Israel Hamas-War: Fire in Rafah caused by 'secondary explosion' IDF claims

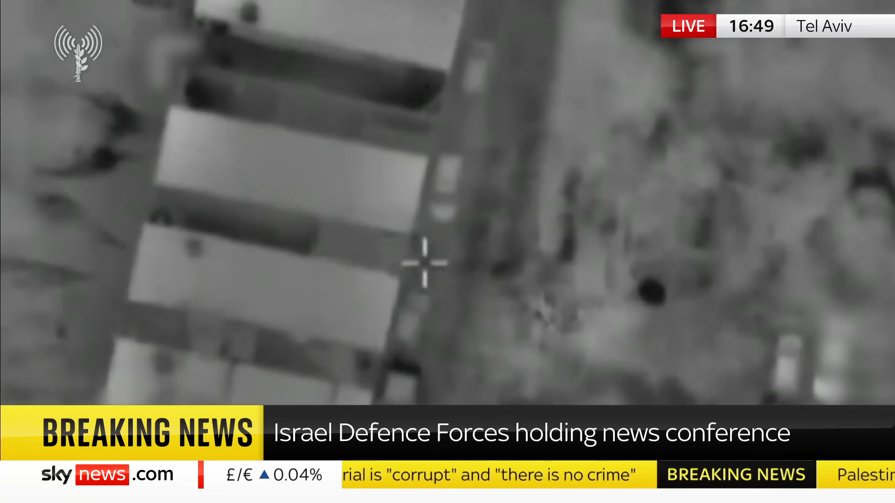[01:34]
Here is the footage from our strike of the specific structure where the senior Hamas commanders were meeting.